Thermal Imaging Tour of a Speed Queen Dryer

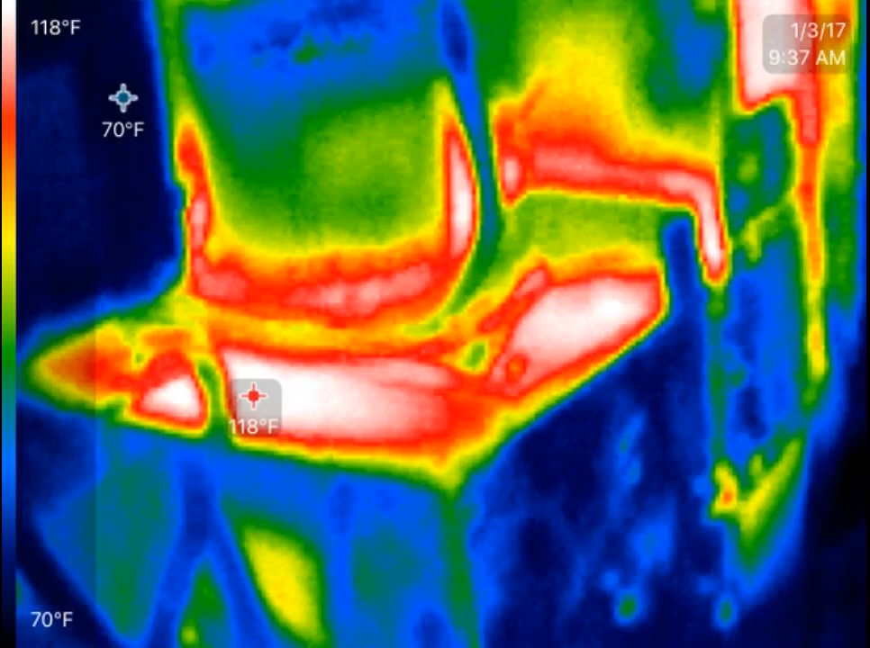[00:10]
On screen: scale top 118°F, scale bottom 70°F
This is a thermal imaging video of one of my Speed Queen dryers running. So, the thing you'll notice up here is, that's where the burner is coming in there. Put my finger in here.
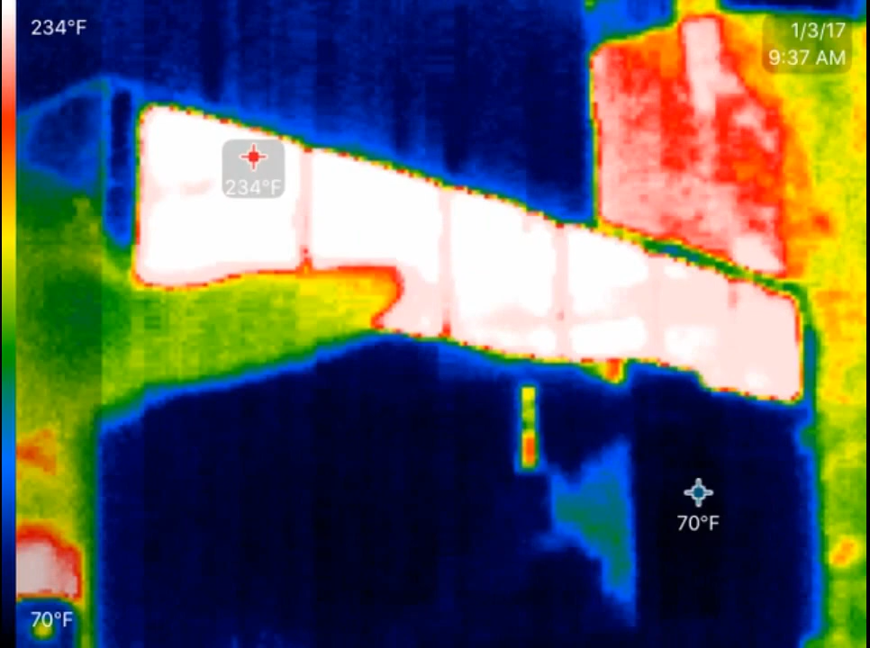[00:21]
On screen: scale top 234°F, scale bottom 70°F
That's where the heat's happening. If you're not sure about these, white is hot, blue is cold, and various colors in between, red's a little cooler, green's a little cooler.
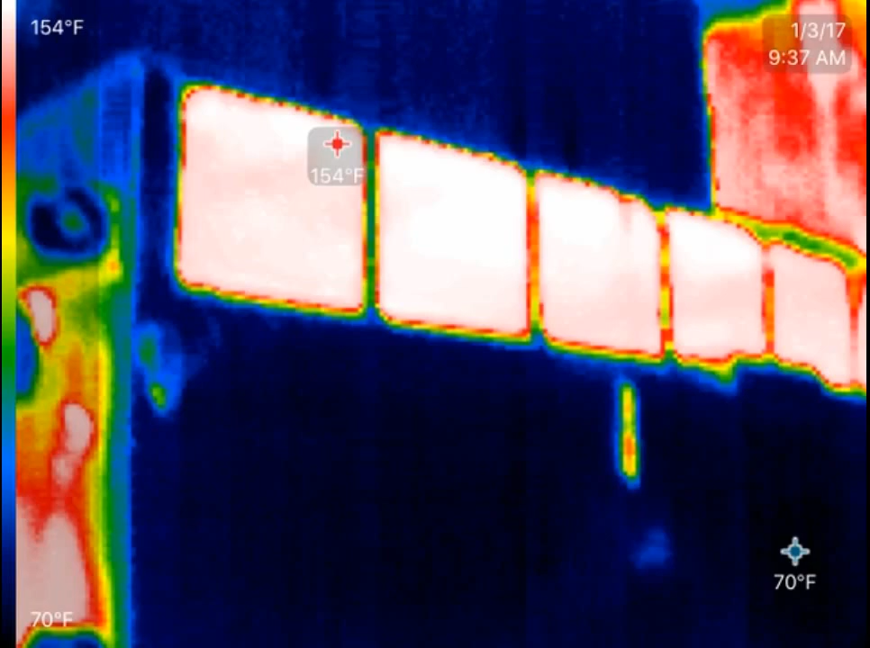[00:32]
On screen: scale top 154°F, scale bottom 70°F
You can see how that gets really hot, because again, that's right for the burners going in there. As you come down the front, you see in here, we've got a double layer panel. Here's my hand.
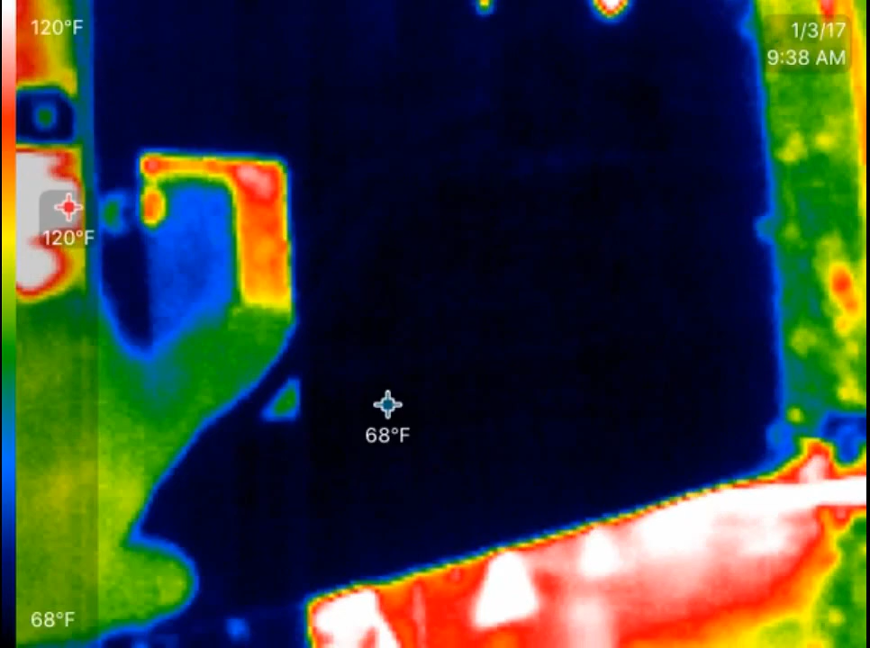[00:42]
On screen: max 120°F, min 68°F, scale top 120°F, scale bottom 68°F
Double layer panel that doesn't have a lot of heat there. You can see some on the inside. Work our way down. This is the top of the motor here.
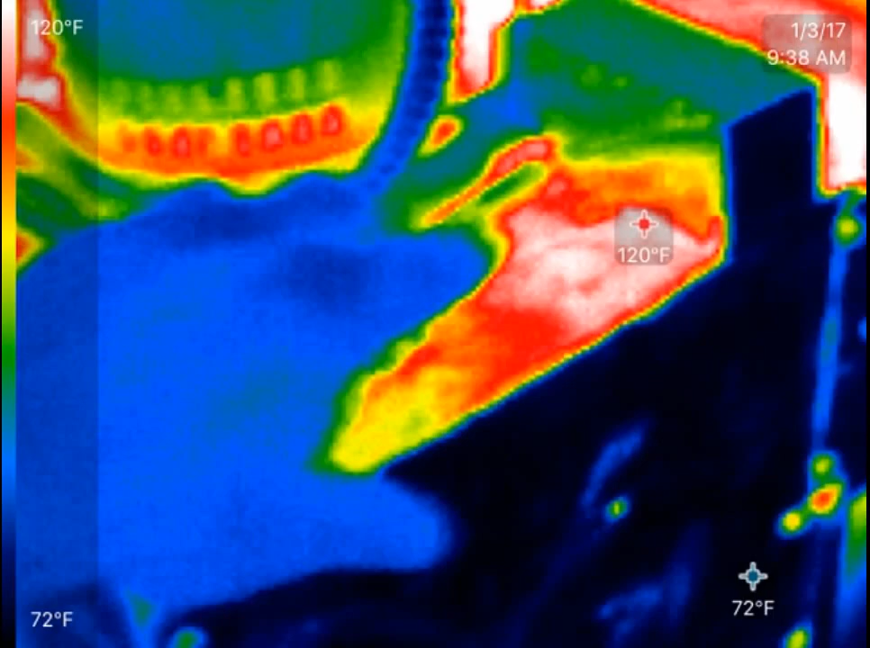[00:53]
On screen: scale top 120°F, scale bottom 72°F
And then there's the fan box, where it's blowing the heat out of the, pulling it out of the dryer. You can see some of the transfer there.
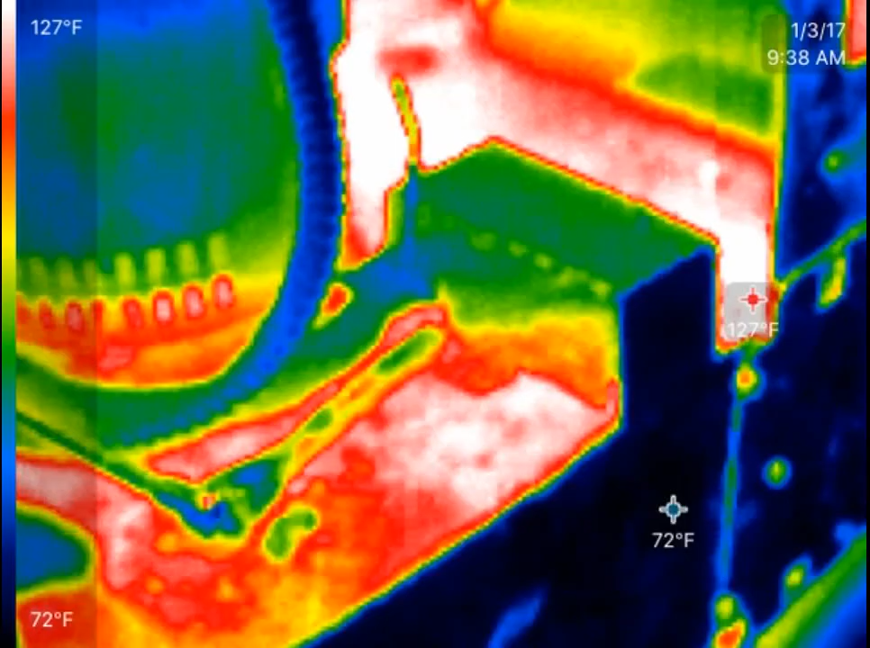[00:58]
On screen: scale top 127°F, scale bottom 72°F
And then this is the ductwork up the side. So, you can see a couple of spots in here where it's really hot. In other spots, it's not done. Probably like a double layer in there. Maybe just not let as much heat and transfer through.
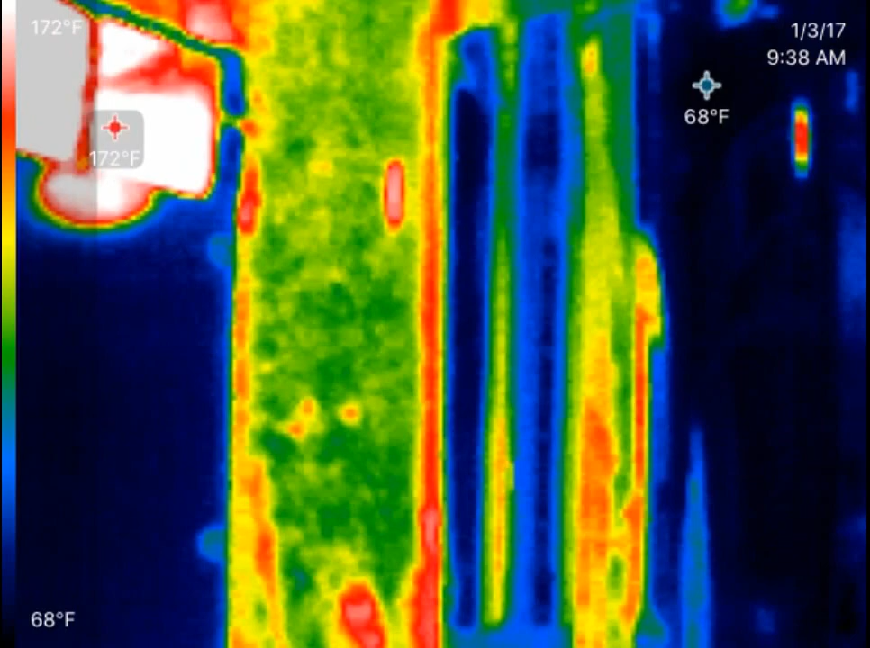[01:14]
On screen: scale top 172°F, scale bottom 68°F
And then as you get in the ductwork, you can see this is the ductwork here.
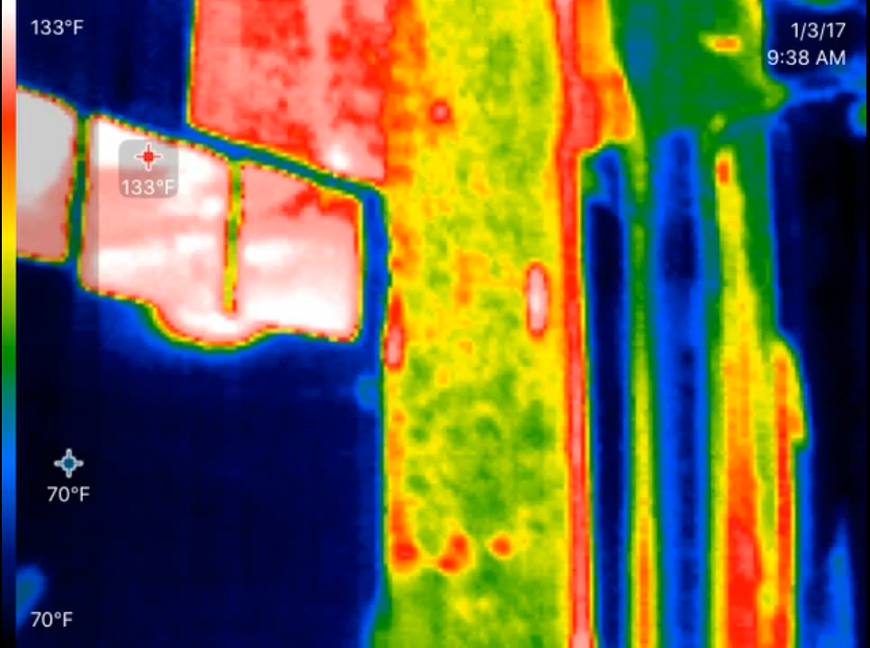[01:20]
On screen: scale top 133°F, scale bottom 70°F
Right there. That's the ductwork. We're showing it kind of green there, which is a good color.
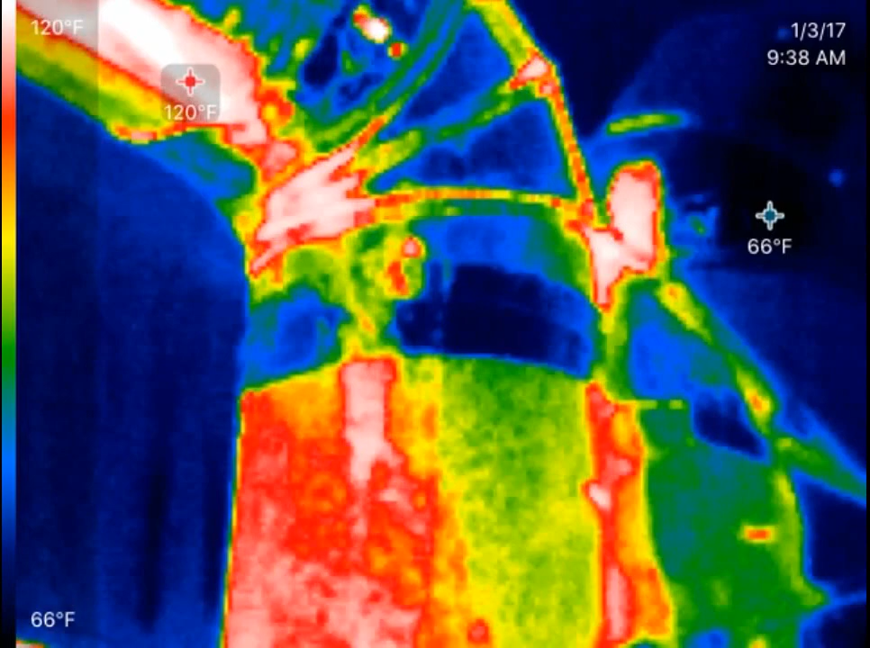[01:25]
On screen: scale top 120°F, scale bottom 66°F
And, you know, a few warmer spots there.
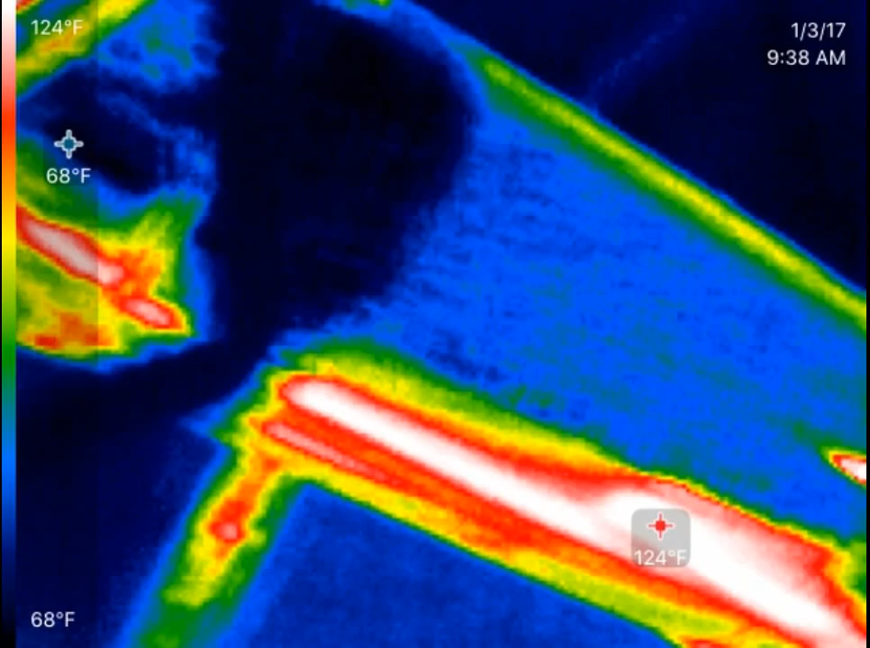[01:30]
On screen: scale top 124°F, scale bottom 68°F
And that's some stuff like this here.
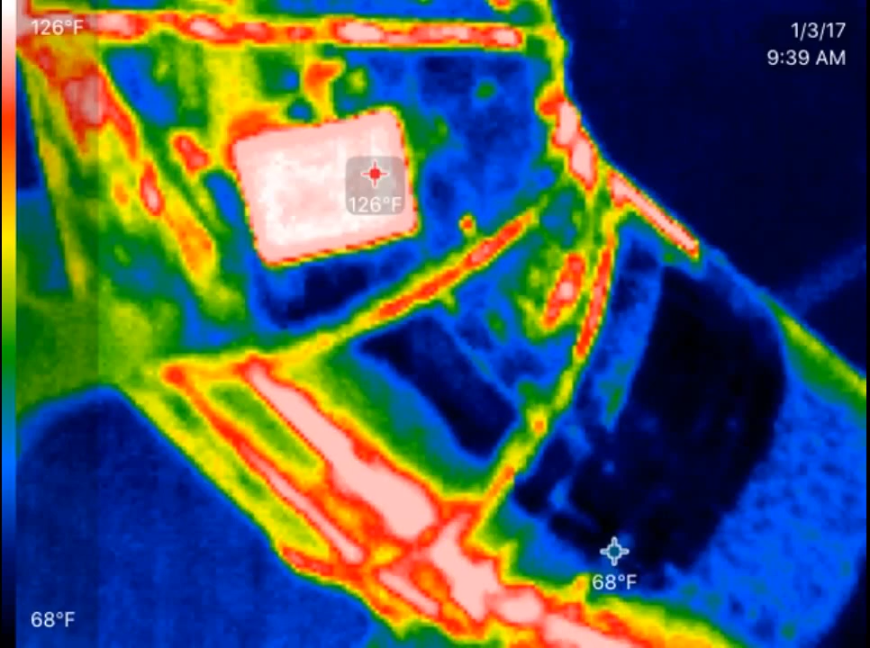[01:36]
On screen: max 126°F, scale top 126°F, scale bottom 68°F
It's actually a label, which it's no hotter than the rest. It just reflects back differently. And then it goes out up over my head.
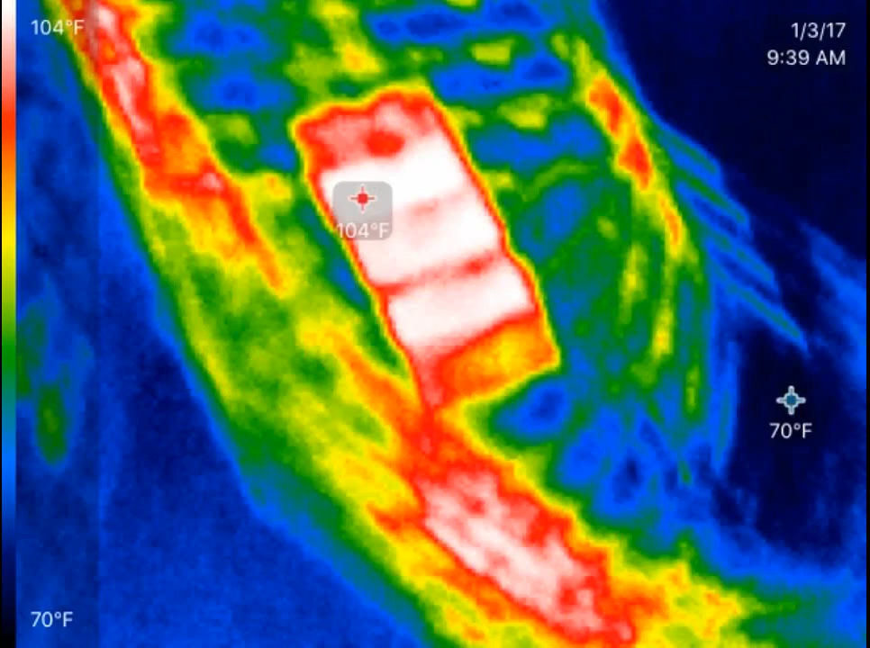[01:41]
On screen: scale top 104°F, scale bottom 70°F
So, what you can see is that, you know, there is some hot spots, some cool spots.
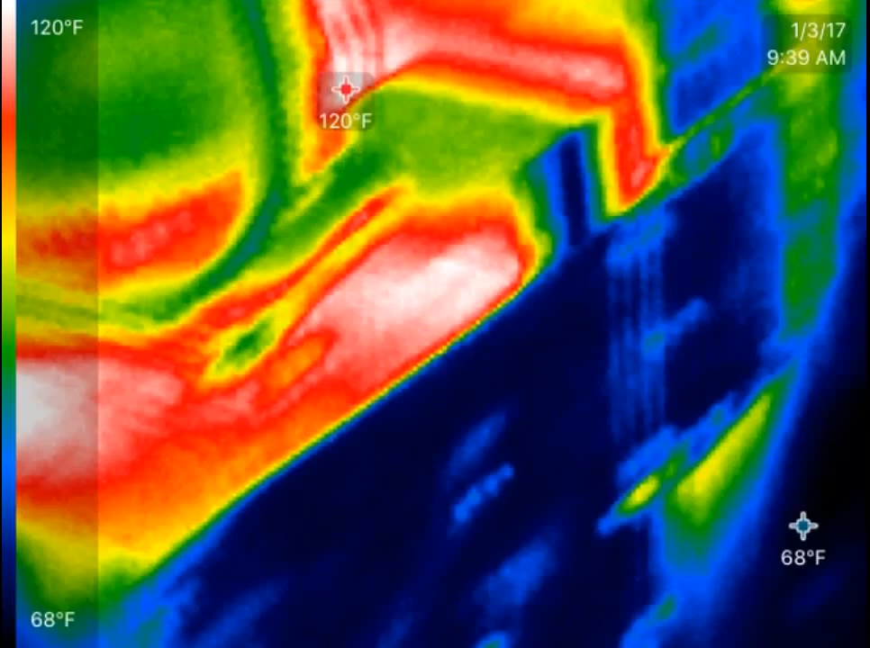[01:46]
On screen: scale top 120°F, scale bottom 68°F
And heat transfers differently depending on where it's coming out.